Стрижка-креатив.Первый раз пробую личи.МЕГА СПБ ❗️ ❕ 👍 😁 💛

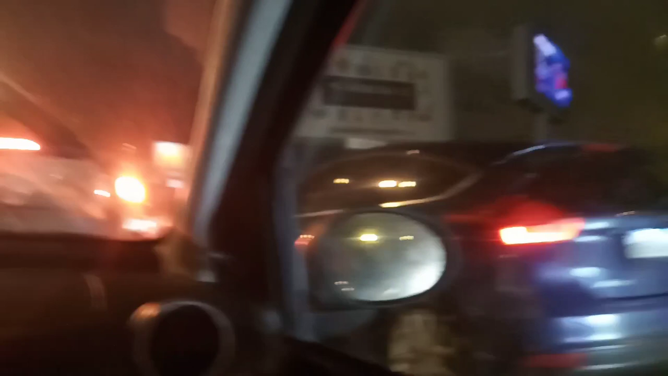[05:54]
Так, ну давайте, ребята, мы опаздываем. Наверняйте. Просто такое время, шесть часов. Что-то еще перед праздником. И все с работы. Что-то там впереди встали.